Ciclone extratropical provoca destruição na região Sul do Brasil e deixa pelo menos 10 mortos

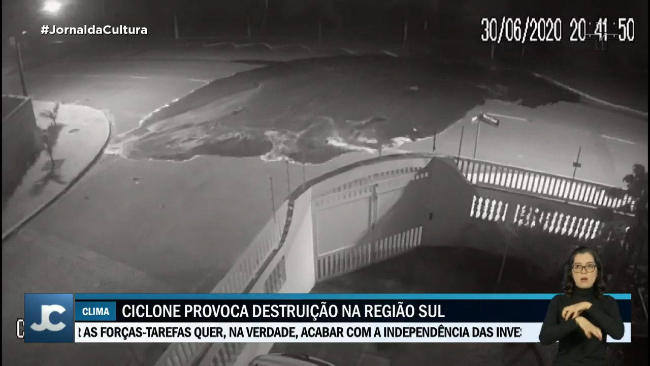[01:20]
mas o suficiente para o mar invadir as ruas em Peruíbe, no litoral paulista.